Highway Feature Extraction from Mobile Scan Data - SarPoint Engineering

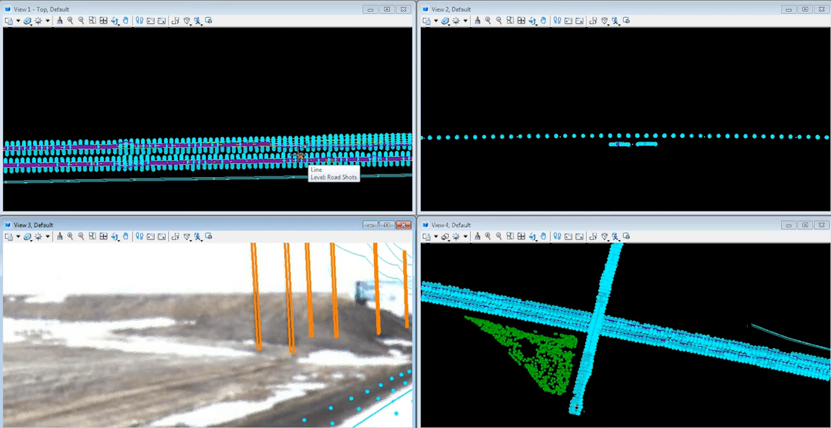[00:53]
We'll also discuss digitization of power pole locations, light standards, guard rails, power lines, signs and any other assets that are found along a highway corridor. And we'll also briefly discuss evaluation of lines of sites from any given point. I'll simply load up our point cloud. Currently you'll see that I've chosen to show the point cloud using a distance from plane. So the blue to the white here is low ground and then as
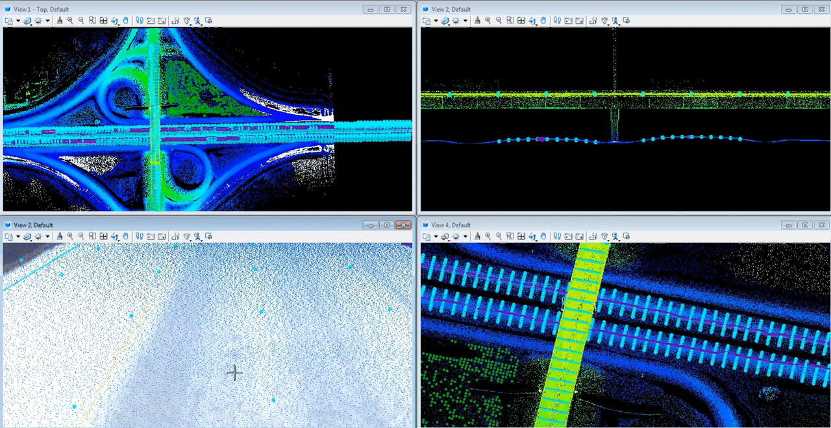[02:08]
I've thinned this data set to again 95% or 1 in every 20 points is currently represented on the screen. You can see that it's still a fairly dense point cloud, but it's still too dense to effectively create a DEM. This is about a point every 5 to 10 centimeters. In order to give a nice DEM, we can place regular gridded spot shots or as we like to do for clients,
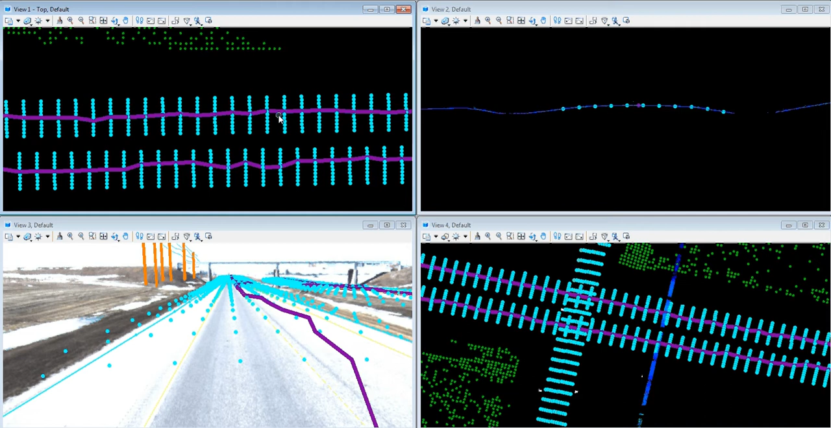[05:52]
And this allows for modeling and allows you to check for things like water drainage, etc. And have a very good understanding of how the actual crown of the road is occurring. As you can see, cross sections are very, very simple to create.
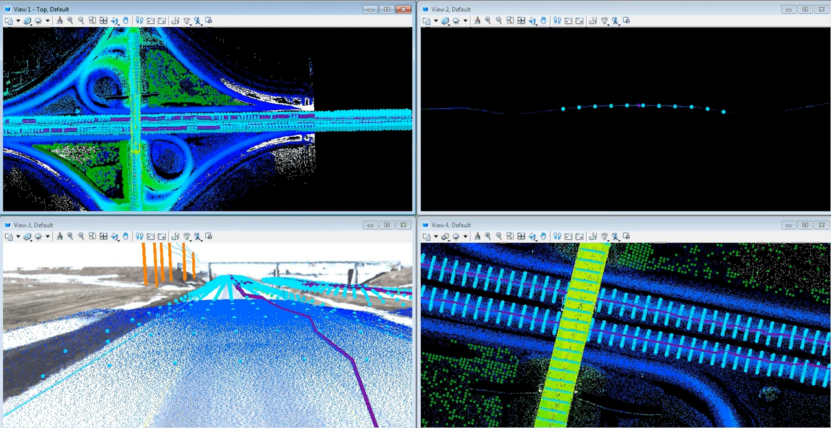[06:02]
They can be done along a prescribed corridor at regular intervals, or they can be done for any particular arbitrary point that is required. So in this case, the very center of the bridge. And you can see the detail that is included with the cross sections.
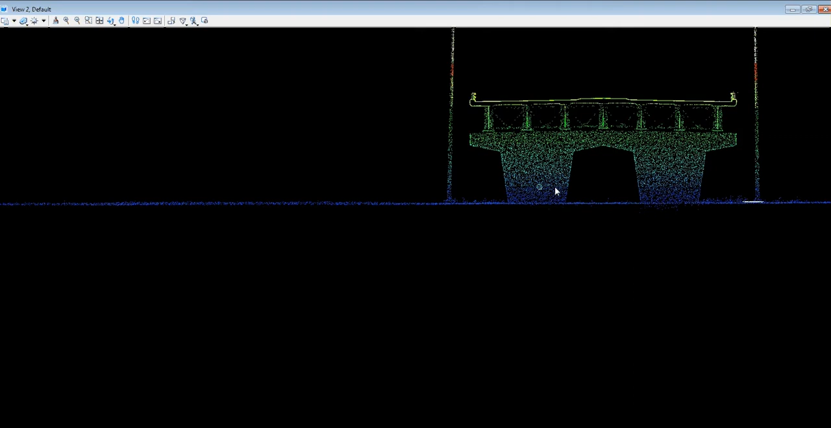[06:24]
I'll even make that bigger so that we can have a very good view of it. And you can see where you see the road, these light standards, and the structure comprising the overpass itself.
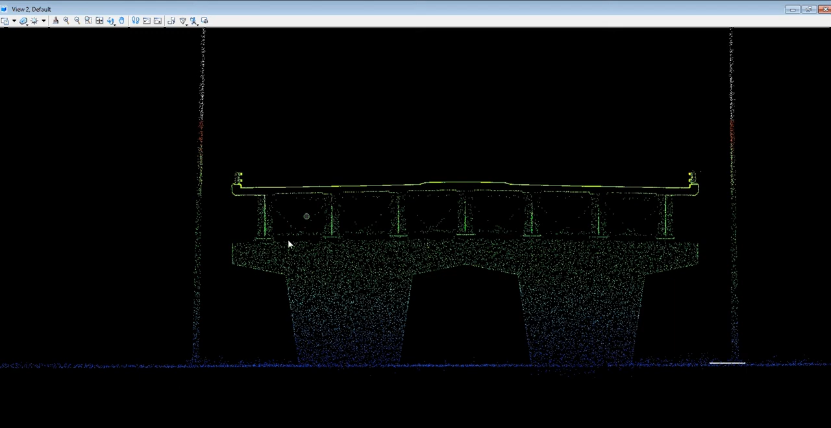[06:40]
Again, the VMX is collecting data at 1.1 million points per second, so it's very detailed on what it captures. The extraction of pavement markings is done very simply as well.
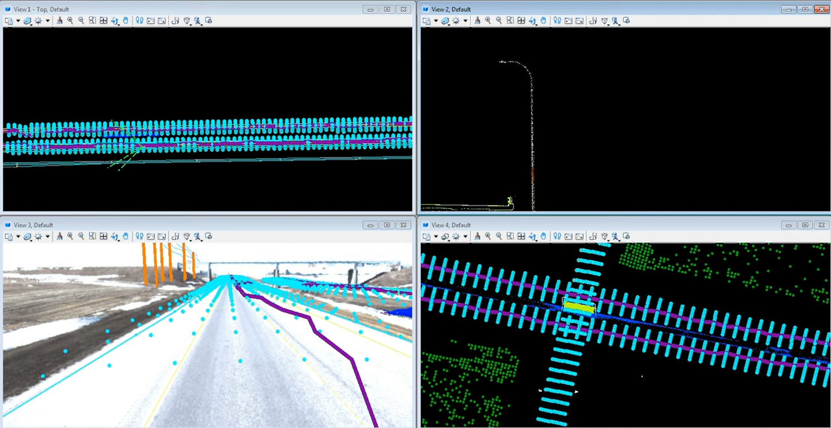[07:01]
As the VMX not only collects laser data from a distancing perspective, but as we're traveling, we're also collecting reflectancies. So if I change my viewing from distance from plane to intensity, and if I turn off the lane markings momentarily so that you can see them.
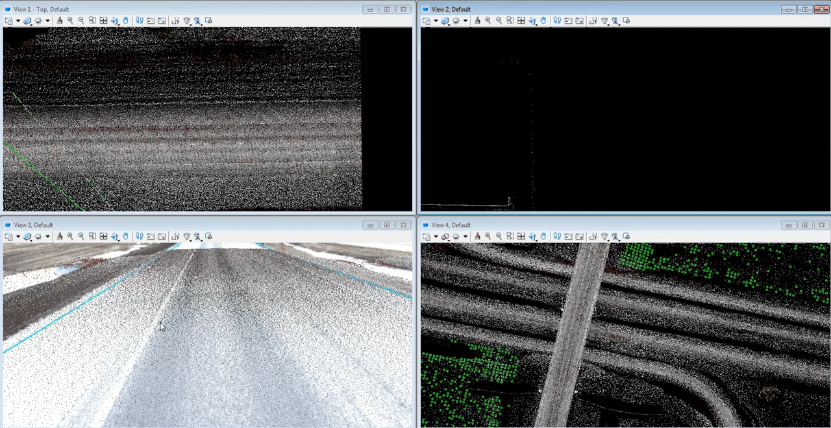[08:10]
The paint lines are quite visible, and again coincide with the pictures that we're taking. So we have geo-position cameras that ride along with the unit, and give us the imagery that we can then use to verify that the line markings and various things,
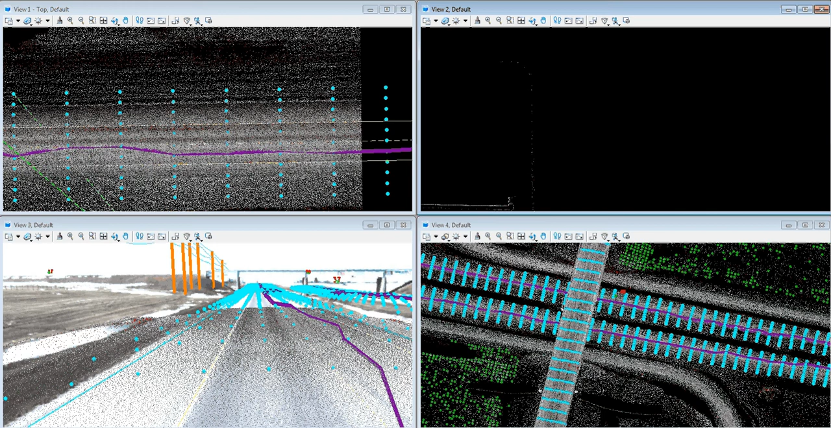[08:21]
various objects that we're asked to digitize, that we are digitizing correctly and properly.
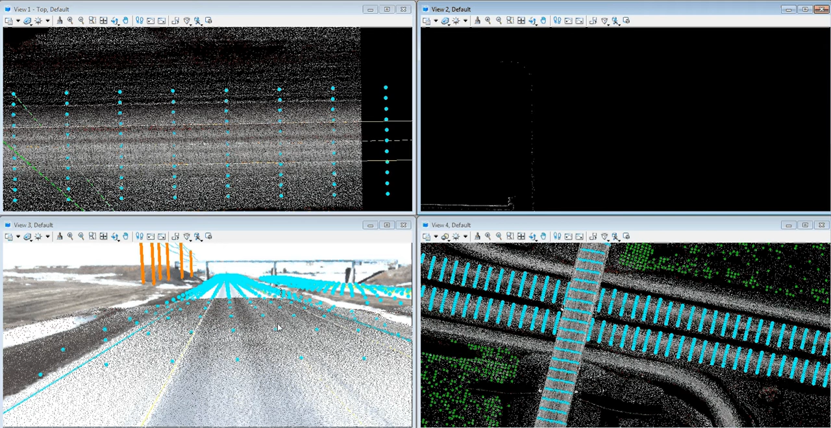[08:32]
So again, where our line is coincidental. This is also a good example of how we can verify that the power poles and other infrastructure that we're collecting do line up. So you can see here, if I turn off the towers momentarily, you can see where our power poles line up with what has been digitized and modeled.
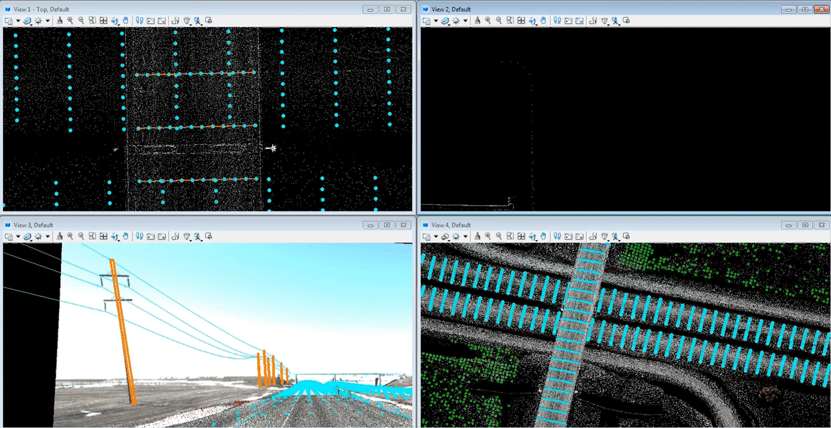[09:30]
upon where it needs to be. And I will do a quick example of that for you right now. Again, if I show this distance from plane, you can see where the white power pole, or light standard, stands out quite clearly in amongst its blue, because it's white. And then placing a cell is as simple as
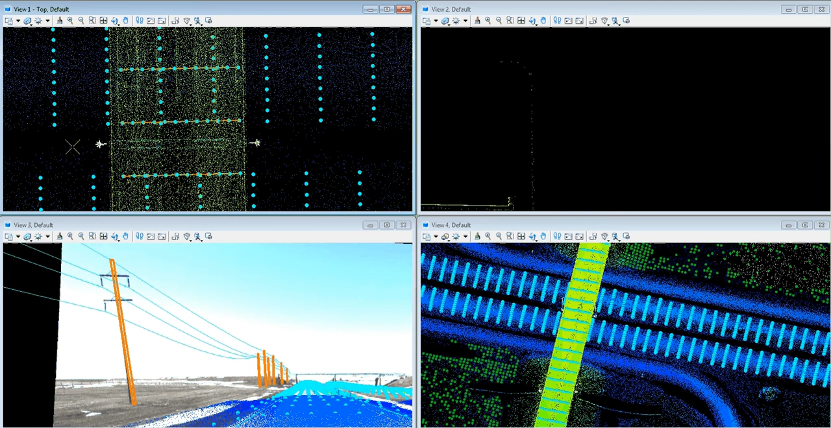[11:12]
If, for whatever reason, the two-dimensional cells need to be modeled in 3D, that can be done as well. So if, and you can see that these were snapped right to the ground. If we wanted to model this in three dimensions, that is quite as simple as literally clicking the cell and then extracting it up to the 3D. And this is handy for, again, doing any kind of line of sight evaluations.